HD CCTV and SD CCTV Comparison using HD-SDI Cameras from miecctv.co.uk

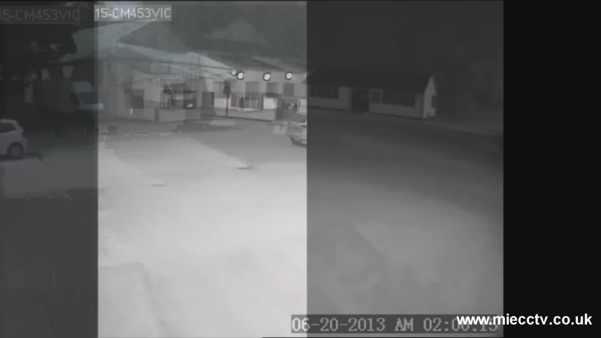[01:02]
Now let's compare these images at night. Once again, insert the current standard using a 600 TV line camera and the main image is displaying the HD SDI image.
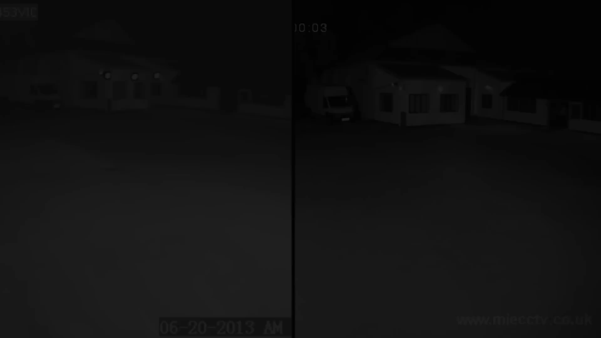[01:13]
You can upgrade your existing system with ease using HD SDI as it uses all the same cables and connections.